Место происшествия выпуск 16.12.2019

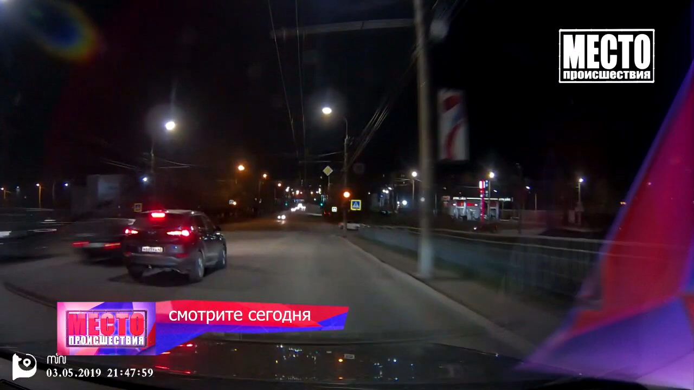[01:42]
Оба ехали на красный. В Кирове вынесли приговор одному из виновников ДТП на перекрестке улиц Сваровского и Солнечной.
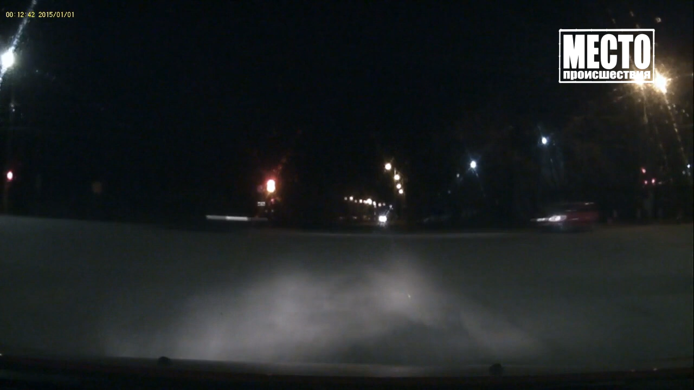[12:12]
В это же время на улицу Солнечную тоже на запрещающий сигнал поворачивает малолитражка.
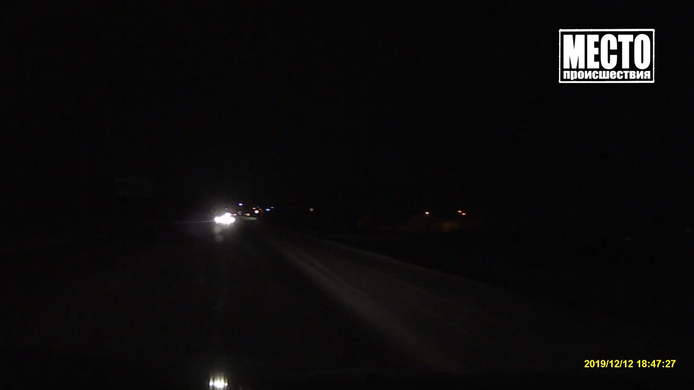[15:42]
Владельцу регистратора удалось разъехаться с нарушителем. За такой маневр водителю иномарки грозит штраф в полторы тысячи рублей.
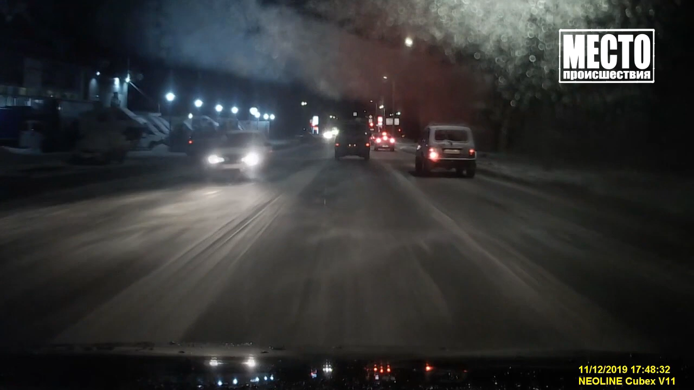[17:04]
Только благодаря реакции водителя машины с камерой аварии не произошло. За такой маневр водителю иномарки грозит штраф в тысячу рублей.
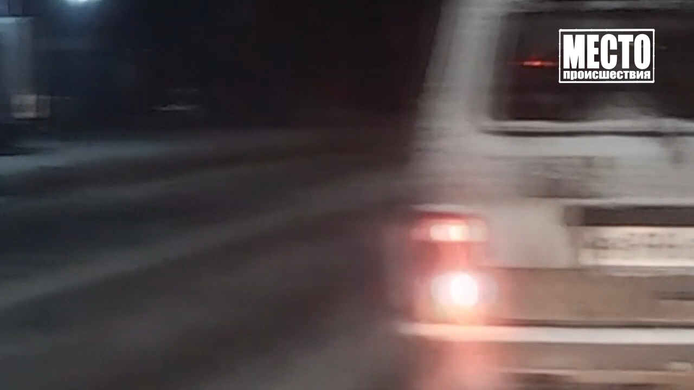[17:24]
На улице Милицейской произошла похожая ситуация.
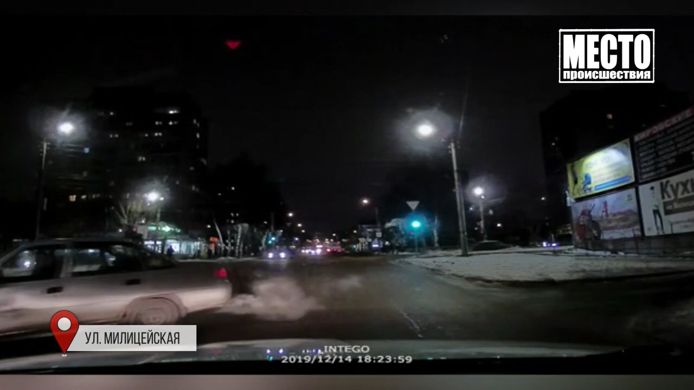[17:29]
Водитель Некси не уступил дорогу машине с камерой и повернул налево.